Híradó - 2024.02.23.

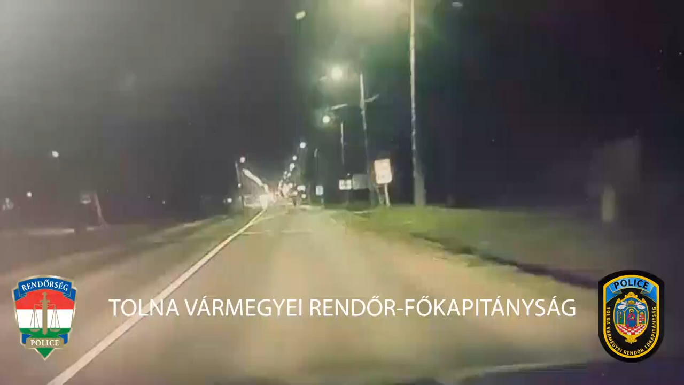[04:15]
A dombóvári rendőrök a város bevezető szakaszán, a 61-es főúton elenőrizték azt a helyi kerékpárost,